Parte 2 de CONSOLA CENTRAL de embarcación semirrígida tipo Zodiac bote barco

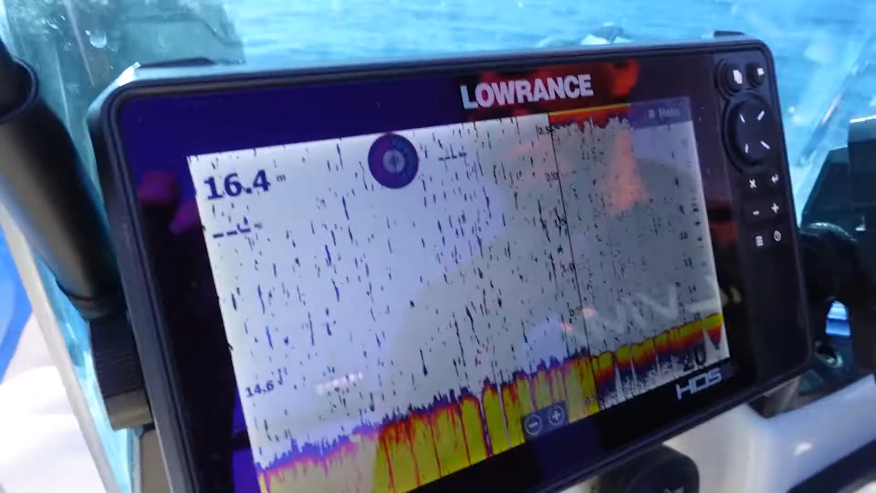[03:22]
Primero vamos a diferenciar los equipos de la parte alta de la consola
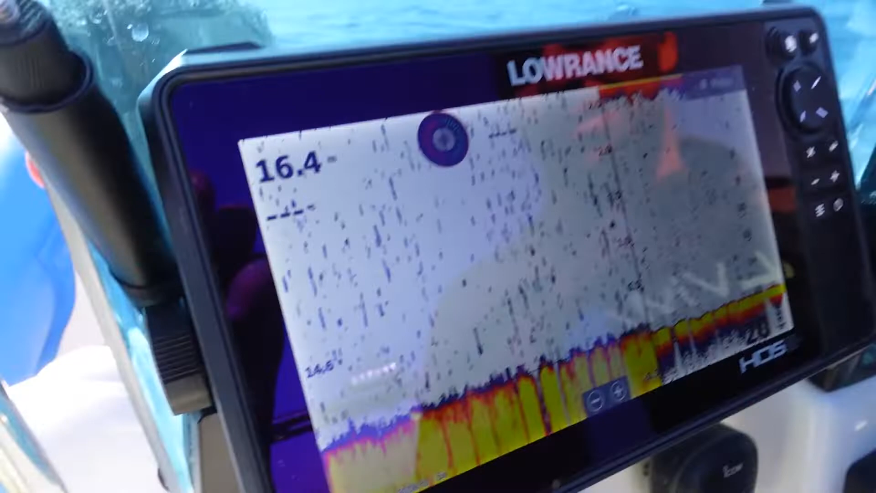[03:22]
que suelen ir montados en sus bases originales como sondas y plotes, son los más que se ven, que tienen estanqueidad a salpicaduras de los que van encastrados o empotrados en la consola, solo en la parte frontal,
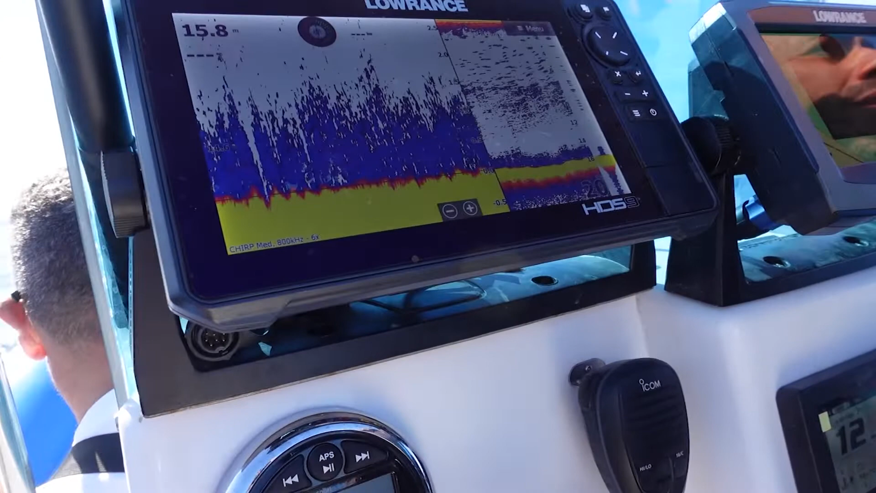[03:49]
tanto del transductor como de conexión a la corriente.
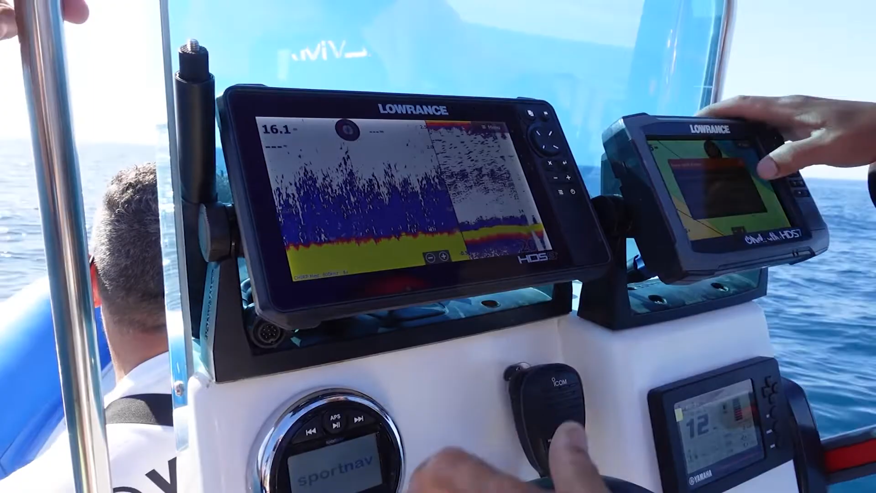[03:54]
Hay armadores que sellan o ponen accesorios específicos para que no entre agua, pero otros no.